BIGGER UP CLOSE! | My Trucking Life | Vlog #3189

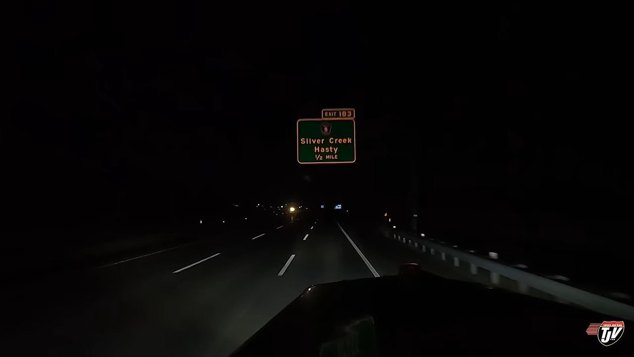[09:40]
Hasty Minnesota. It's just outside of Clearwater. This is where I got a call at a night. I've got 36 minutes left on my clock right now. I can't make it to Sauk Center. This is the same place I usually stop at, so familiar stop. I know. I know. I hear you. I'm turning. I'm turning. Exit 183.